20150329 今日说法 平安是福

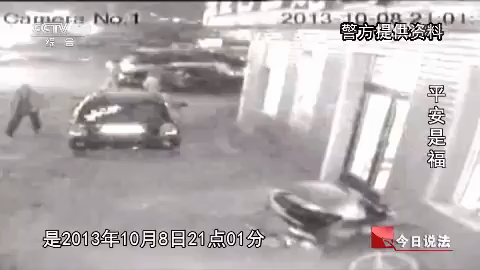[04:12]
有四个人从车上下来向画面左侧走去那一侧就是周祥发饭店的方向一分钟之后有两个人往回跑经周祥发饭店的服务员证实这两个人就是嫌疑人